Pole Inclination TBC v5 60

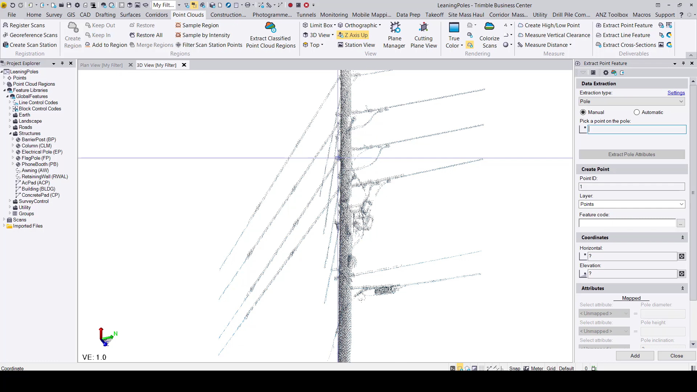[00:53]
We will go ahead and change extraction type to pole and leave it as a manual extraction. Since we have selected a manual extraction we will have to select the pole ourselves. You can select anywhere on the pole. Going down the command window we land on the point ID field. You can add a point ID. For this case I will go ahead and leave it as one and the layer as points. Before this video I went ahead and created a feature code for an electrical pole to which I gave the code EP.
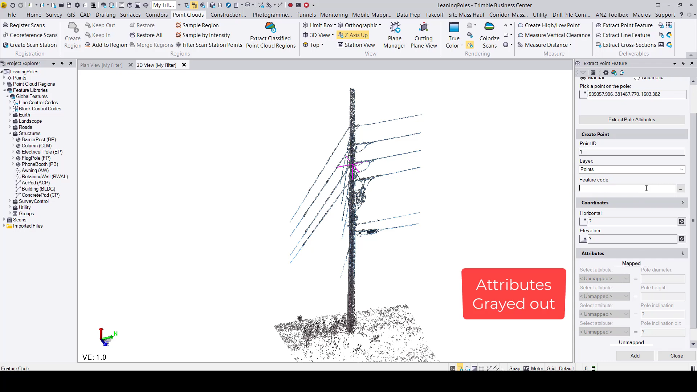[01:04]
To be able to use and save these attributes you must add a feature code. Now under the attributes pane you have to set each you associate each attribute to its name diameter with diameter height with height and so on and so forth. As you can see here all the names have been associated to the proper attribute. I'll know now go ahead and extract the pole attributes.
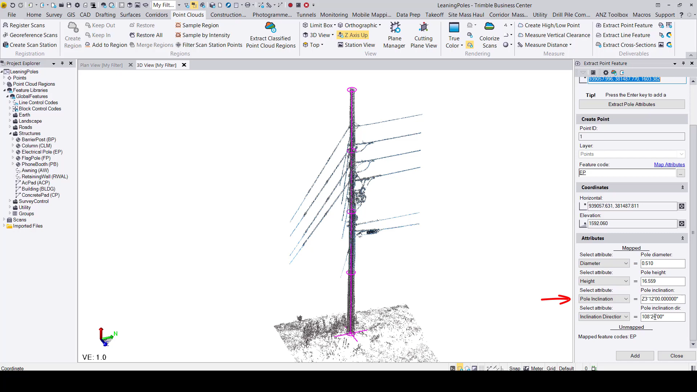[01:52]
The horizontal coordinates and the elevations are given as well as the diameter, the height, the pole inclination, and the inclination direction of the pole. We will focus on the two new attributes. The pole inclination and the pole inclination direction. The inclination direction coordinates are defaulted in North Azimuth.
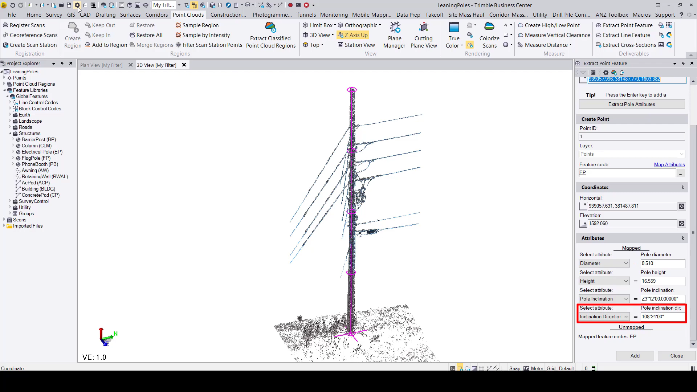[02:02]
However, you can change this in the project settings by going to units, azimuth, display.
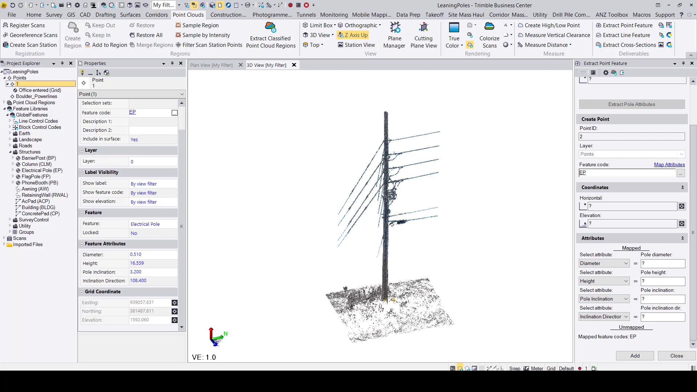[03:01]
Opening up the properties pane and scrolling down to the feature attribute section, we can see that our feature attribute values have been added. This new feature also works the same for extracting signs. To extract signs, follow the same procedure but change the extraction type to sign. Thank you for watching this video and enjoy using the new feature. Bye.